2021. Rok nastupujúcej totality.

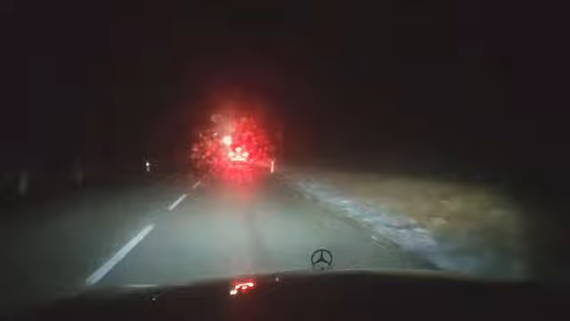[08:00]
Čo je strašné, lebo toto samo o sebe vylúčuje nejakú diskusiu, nejakú polemiku, konfrontáciu, ale tú zdravú konfrontáciu. No a, priateľe, ja tu idem po lade, takže spomalím, predo mnou sú policajti. No a tým pádom my strácame slobodu prejavu, my strácame slobodu mať iný názor.